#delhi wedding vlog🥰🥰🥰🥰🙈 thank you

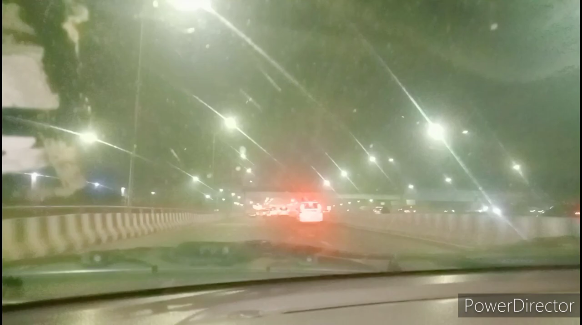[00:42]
अब हम दिखाते हैं आप दिल्ली का माहौल यह रात का टाइम है क्लियर में आ रहा था ठीक था मौसम थोड़ा गरम था हमें मतलब साटर पहने की जरूत नहीं पड़ रही थी सब पुली में बहुत ठंडा है और यहां पर
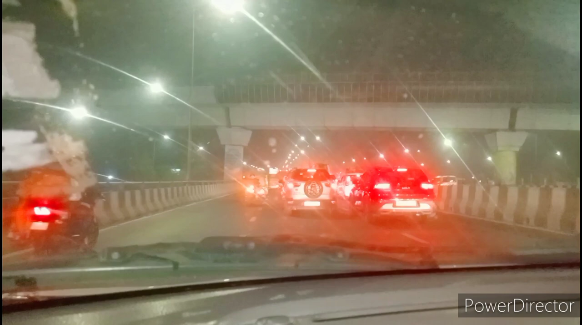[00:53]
तो दिल्ली का ट्रैफिक तो सब जानते ही है बह�